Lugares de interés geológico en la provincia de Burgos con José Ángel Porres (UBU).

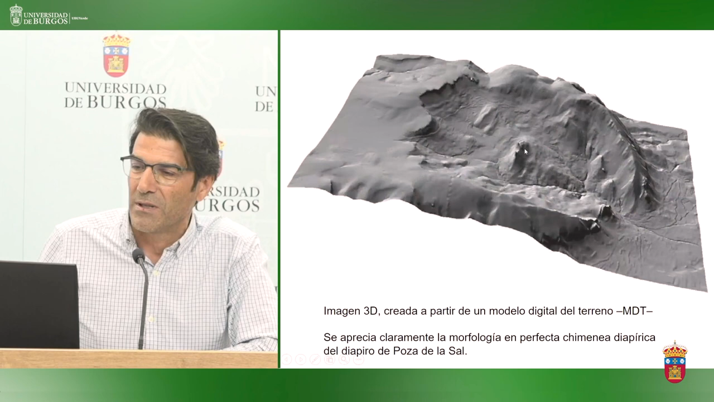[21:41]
deprimida topográficamente con rocas ígneas volcánicas de origen subvolcánico aquí en el centro, ¿no? Pero lo cierto es que no es un volcán, ¿no? Es un diapiro. Un diapiro son estas formaciones geológicas de deformación dúctil,